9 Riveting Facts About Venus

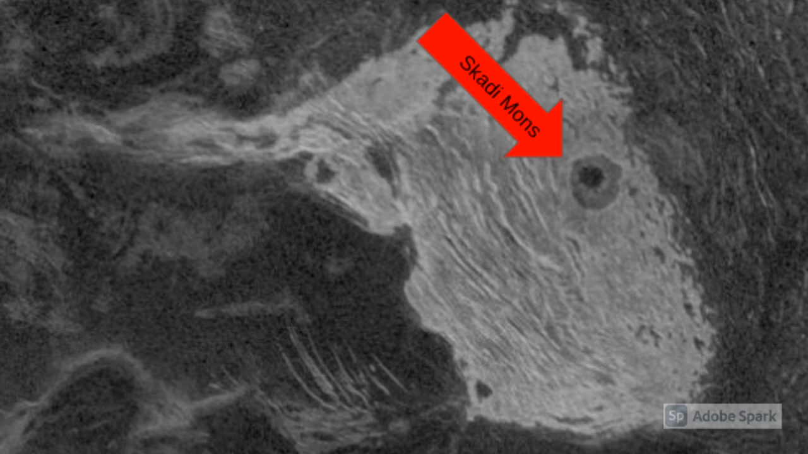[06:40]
The highest mountain on Venus is named Scatty Mons and it's in the Maxwell Montes Massif.